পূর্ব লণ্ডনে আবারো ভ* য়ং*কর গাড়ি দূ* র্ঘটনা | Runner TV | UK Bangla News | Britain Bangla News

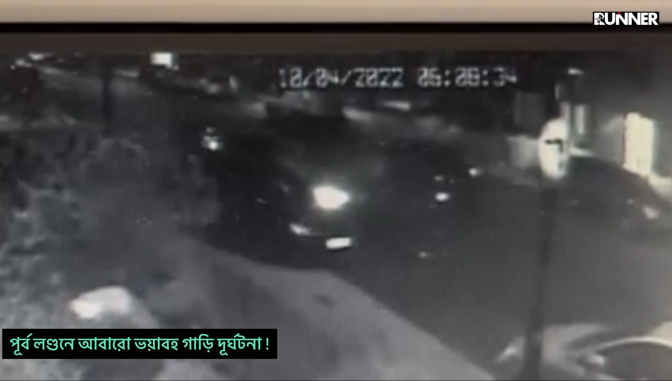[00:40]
এসে চারটা গাড়িতে ধাক্কা দিছে, এখানে একটা দুইটা তিনটা চারটা গাড়িতে ধাক্কা দিয়ে আর রেঞ্জ রোভারের সাথে সাথে টার্ন করে ফেলছে।